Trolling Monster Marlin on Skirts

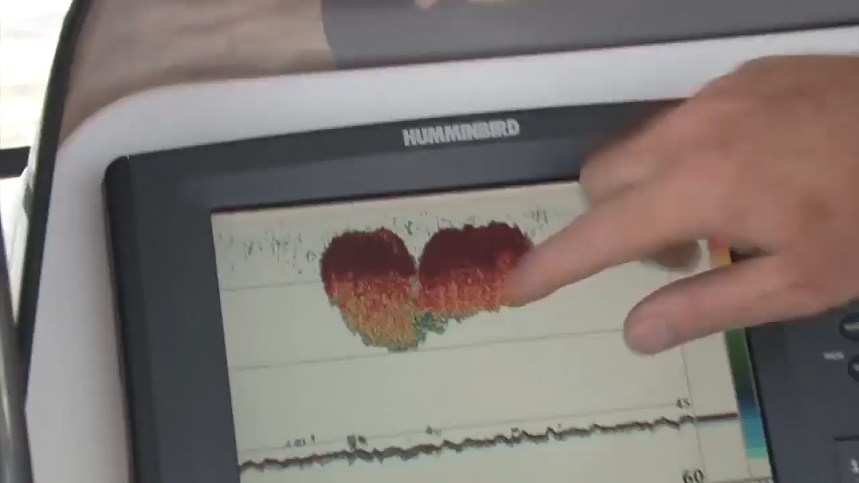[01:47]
Bait fish like this is literally just a predatory magnet.
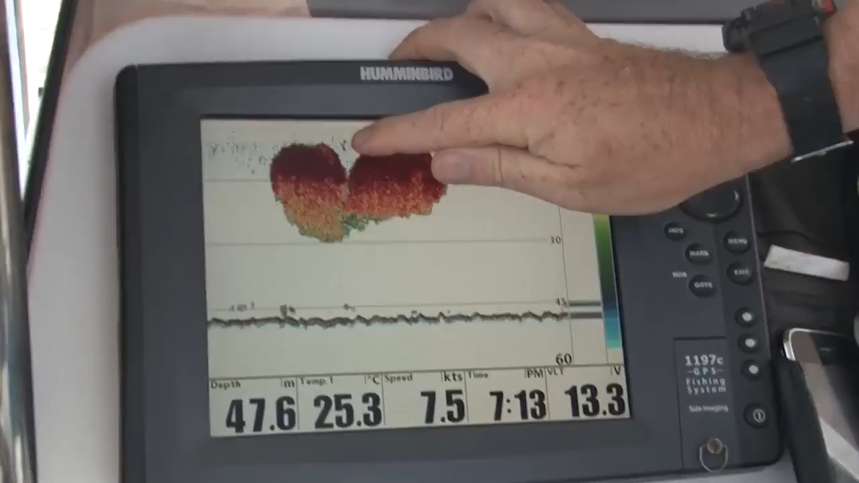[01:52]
On screen: depth 47.6 m, water 25.3°C, speed 7.5 kn
You can actually see one predatory fish there, shmuck enough, and you can see how the bait is reacting to it. It might be a dolphin fish, it might be a marlin, it might even be a dolphin, but we haven't seen any dolphins on the surface.